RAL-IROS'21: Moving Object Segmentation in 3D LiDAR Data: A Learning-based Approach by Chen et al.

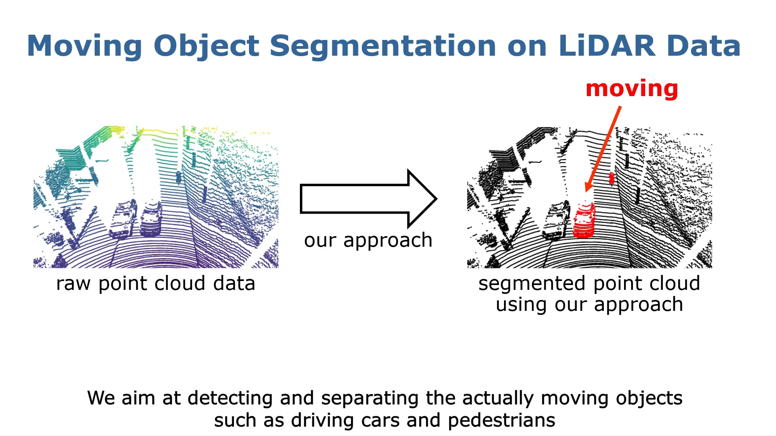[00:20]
We aim at detecting and separating the actually moving objects such as driving cars and pedestrians from static or non-moving objects such as parked cars, buildings, etc. We exploit the CNN operating on the range image representation of 3D
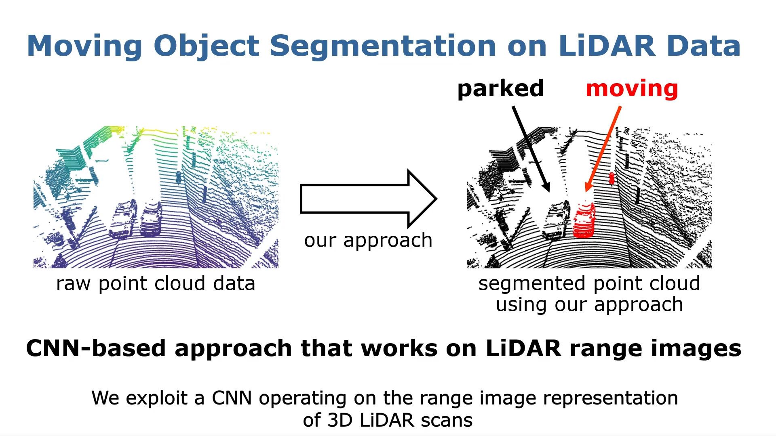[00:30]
LiDAR scans which enable our methods to run faster than the sensor frame rate. Here you can see the segmentation results of our methods on the KT Odometry test data. The red points refer to the moving object while the gray points are the non-moving things.
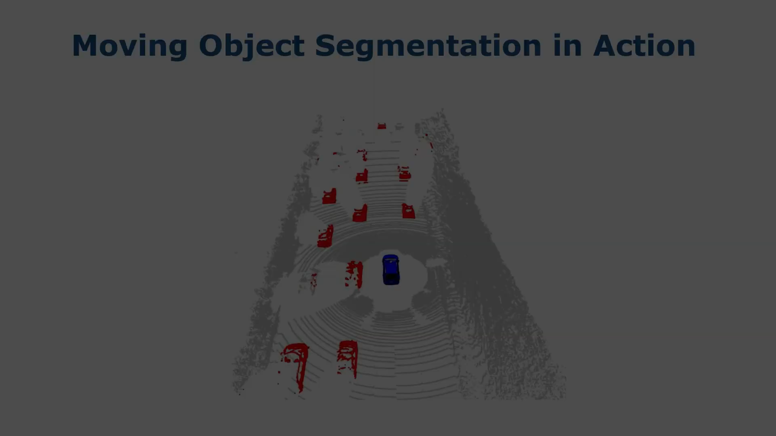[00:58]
here you can see the result of our methods running on the highway sequence.
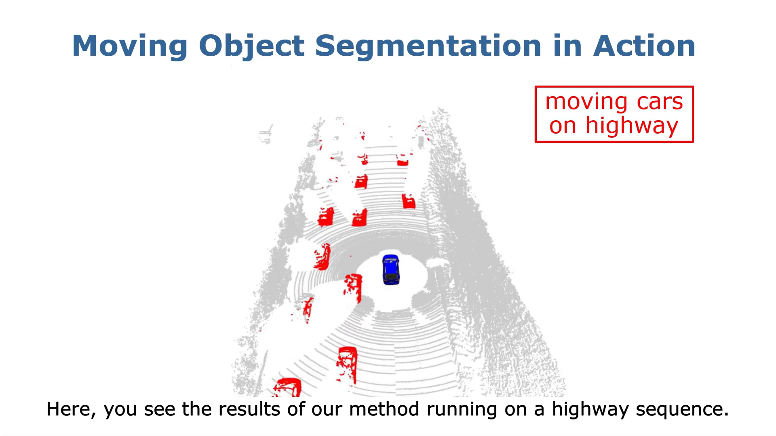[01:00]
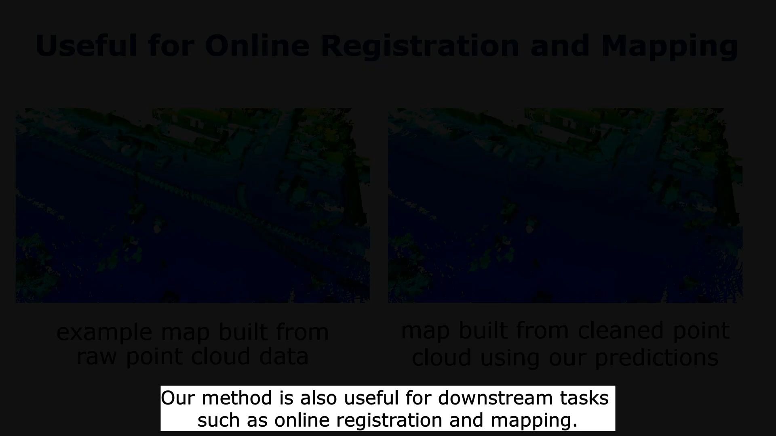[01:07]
Our method is also used for downstream tasks such as online registration and mapping. On the left-hand side, we should map built from the raw point cloud data that typically mapping systems use. As can be seen, there are so-called ghost artifacts caused by the moving objects.
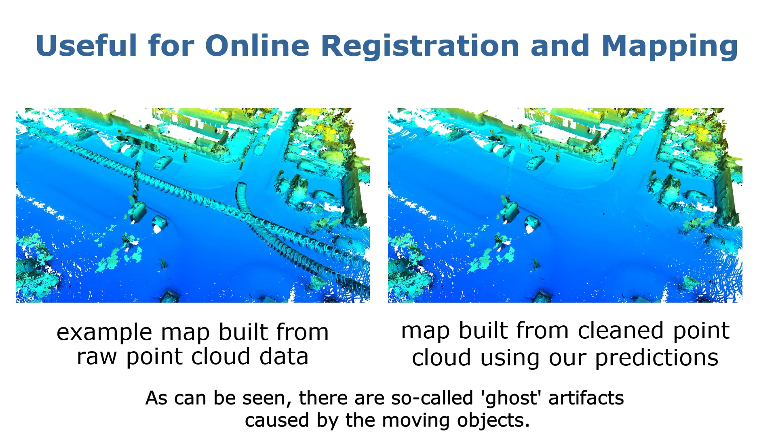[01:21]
When using our methods to clean the LiDAR scan, in contrast, the artifacts are gone, and we obtain a clean map without changing the mapping system.